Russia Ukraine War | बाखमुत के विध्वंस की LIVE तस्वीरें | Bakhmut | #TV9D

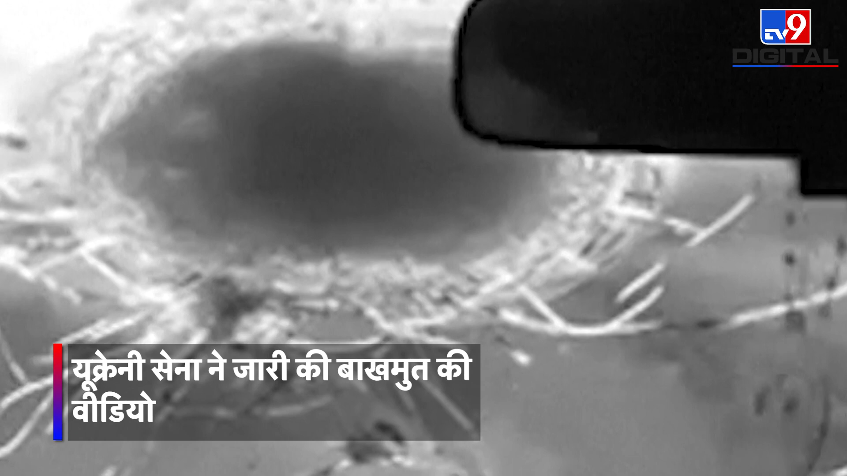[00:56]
फिर ड्राइविंग सीट पर बैठा सैनिक रहता है इस वक्त यूक्रेणी की बॉर्डर सैनिक स्पोर्स सबसे ख़गरनाख इलाके में चम लड़ रही है।